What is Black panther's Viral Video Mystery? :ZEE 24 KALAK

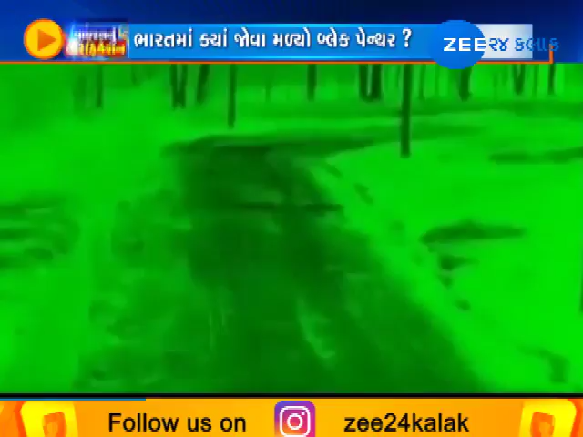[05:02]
दावो ए छे कि भारतमा पहली वार एक ब्लैक पैंथर जोओ आमले उशे जेनों वीडियो पण कैमेरामा कैथ था योशे पहला जरा तस्वीर ने जुग आ तस्वीर मां ब्लैक पैंथर स्पश्ट देखाइ रहो उशे